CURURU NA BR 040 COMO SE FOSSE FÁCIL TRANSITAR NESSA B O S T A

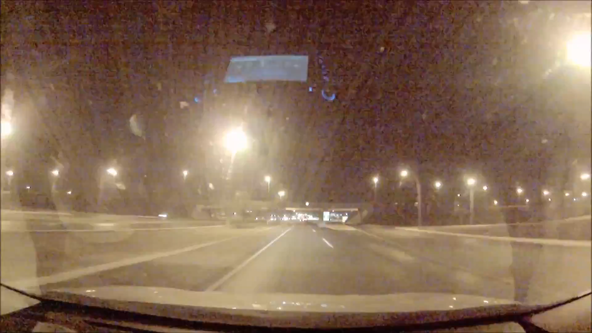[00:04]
Olha a escuridão chegando no Goiás, escuridão total, acabou com o acostamento duplo, faixa da esquerda sempre, esse bando de barbeiro maldito,
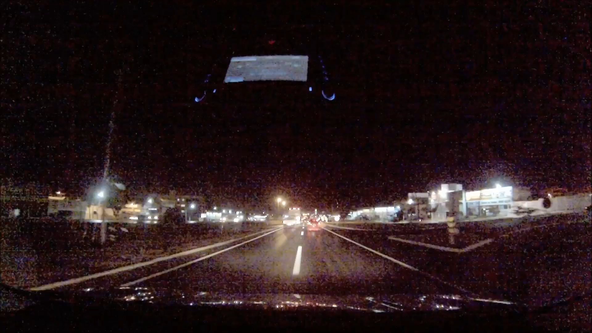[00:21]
emparelhados, parando no escuro. Isso aqui é Valparaíso, a cidade mais perigosa do mundo, olha porquê. Faixa da esquerda, se arrastando lá de uma carreta, de repente,
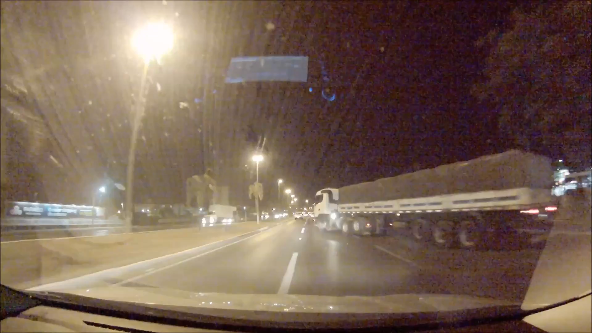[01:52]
Agora quer fazer gracinha. Olha que gracinha. Presta atenção. Tá vendo? Como que é a BR-040? Viu, né? Engraçadinho. Do nada, sai dos escombros do inferno,